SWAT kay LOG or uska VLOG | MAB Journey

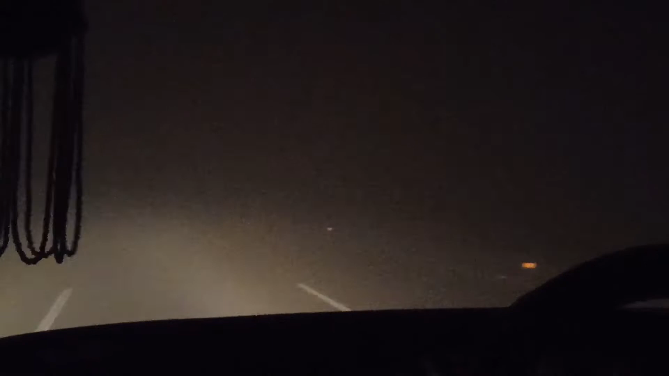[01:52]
یہاں ہے بلکل زیرو بلینڈنس پہ آگئی ہے کچھ بھی نظر نہیں آرہا بہت
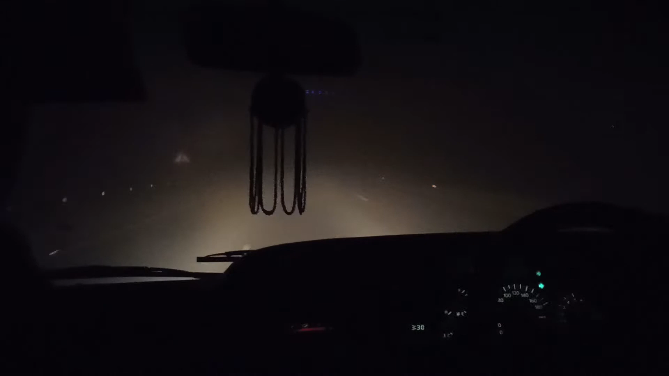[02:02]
ٹائٹ کسن کی دھند ہے یہاں پہ